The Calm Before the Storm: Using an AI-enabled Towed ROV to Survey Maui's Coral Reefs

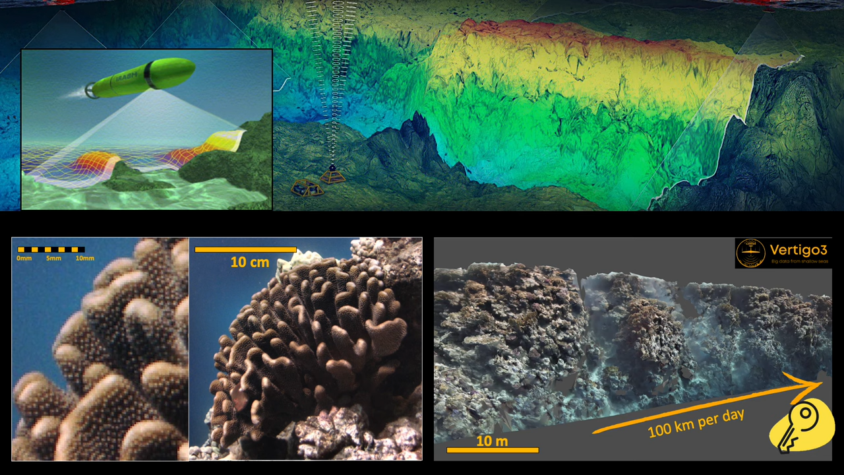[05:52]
multi-beam side scans, et cetera, and we image the bottom by listening to the echoes. And about all you can tell from that is hardness and distance. On the other hand, scientists who want to learn about the ecology dive into the water and they get up close and personal and they are looking in detail at identifying species and relationships and things like that.